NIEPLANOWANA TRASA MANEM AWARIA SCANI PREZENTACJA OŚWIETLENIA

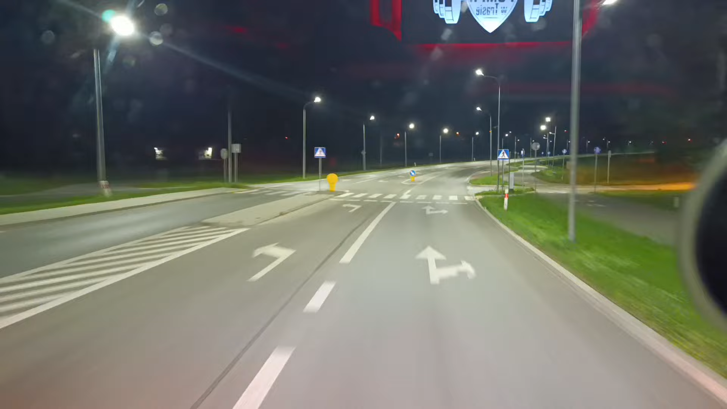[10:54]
przez Rzeszów do Marac. Tam większe górki, więc wolałem jechać przez Jasło. Na to samo wyjdzie, aż szybciej będzie na pewno. Niecała godzinka, już jestem za Jasłem na Żukowie. Także oby tak do samej Rumunii. I oby spanie nie łamało, to jest najważniejsze. Widzę, że w Koszycach, o kuźwa, wąsko, trzeba zwolnić.
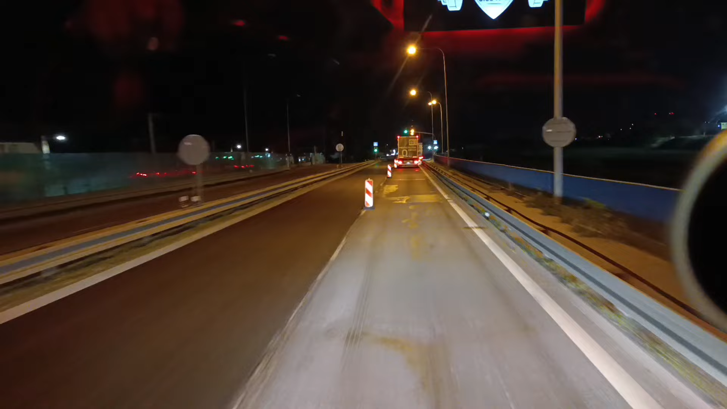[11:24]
Widzę, że w Koszycach remont tutaj za odbiciem na Michalowce. Także przez dzień na pewno tutaj jest ciekawie, a powiem, że wiem to na 100%, bo kolega mi dzisiaj wysyłał snapa, jak przejeżdżał właśnie przez Koszyce przez dzień. No to korek był masakryczny. Więc dobrze, że przerabiam Koszyce nocą. Powiem wam, dobrze idzie, bardzo dobrze idzie.
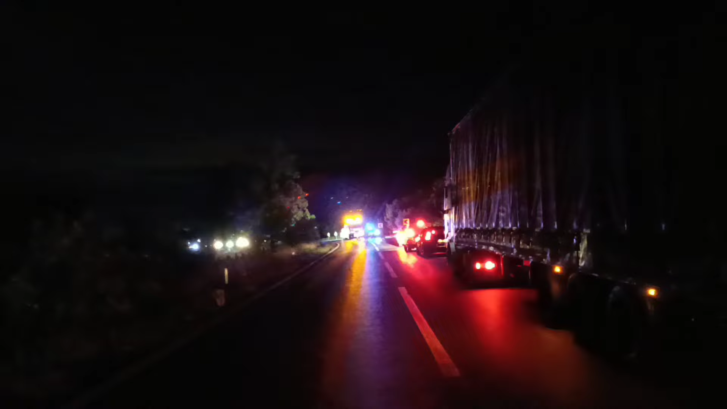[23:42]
Nie no, dość, że spóźniony będę, to jeszcze zablokowana, ale chyba stanął holownikiem na boku, to chyba będziemy jechać. Dobra, poszło gładko, rozładowane w przeciągu pół godziny.
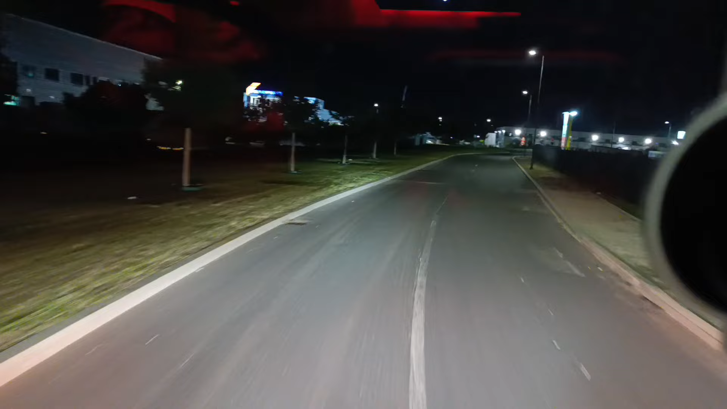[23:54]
Żadnych problemów z powodu spóźnienia się. I teraz lecę jeszcze...
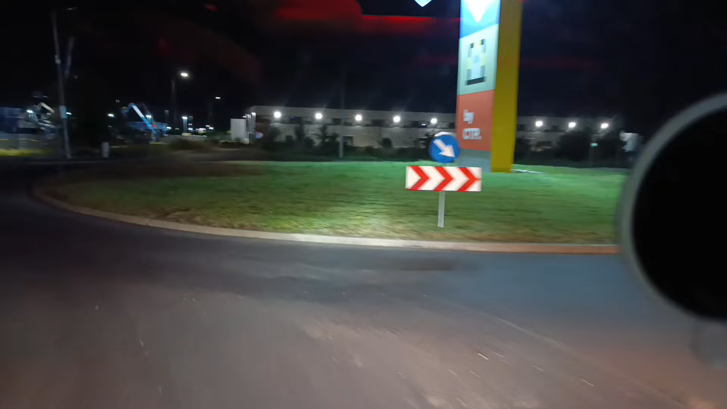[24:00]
A kurde, nie będę jechał dookoła tego ronda. Można i tak.